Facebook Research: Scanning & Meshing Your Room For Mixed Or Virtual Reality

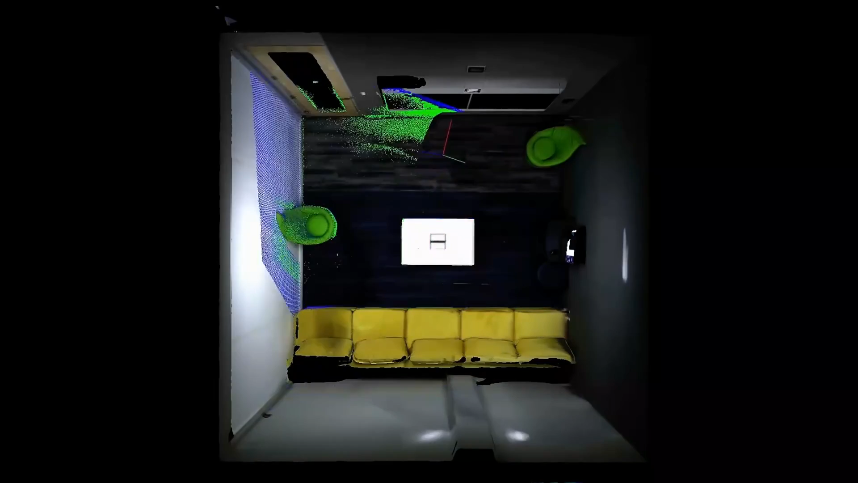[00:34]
Once the space is captured, the model can be pulled into VR and played back, mapped to the real world.